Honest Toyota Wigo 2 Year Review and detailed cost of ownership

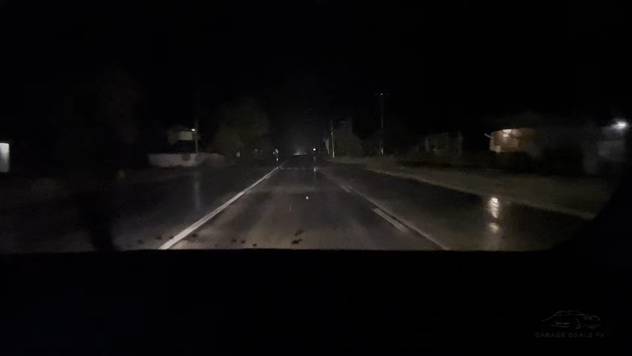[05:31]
At least sa windshield, mas okay yung medium lang. Pag daytime kasi, ayos lang. Maliwanag sa loob, madilim sa labas. Pero paggabi, madilim din po sa loob. Kaya madaling maka-disgrace siya. Wala kasing nakapagsabi niyan sa amin dati. Kaya nag-super dark tint kami. Kaya advice ko sa inyo, huwag yung super dark tint sa windshield. Dito naman tayo sa cost of ownership.